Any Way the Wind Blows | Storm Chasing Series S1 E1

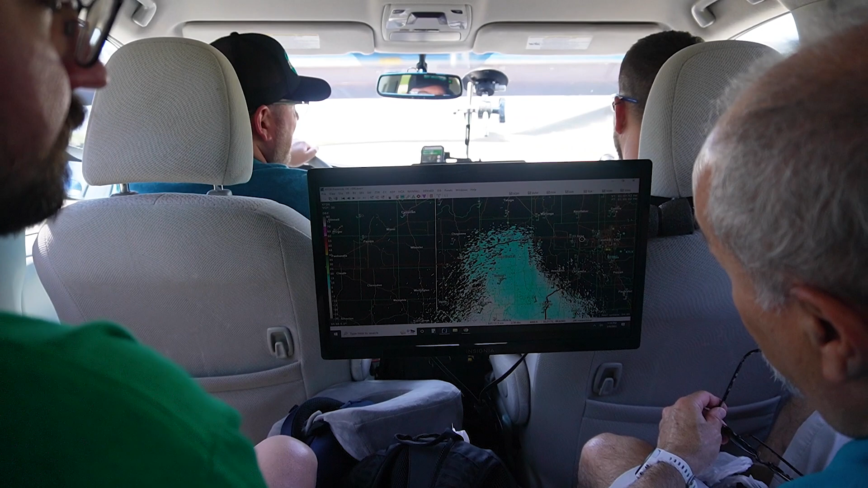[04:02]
You guys can always follow us. And while we're explaining things, what's going on, you can see visually what we're explaining on the screen here too, so it's really nice.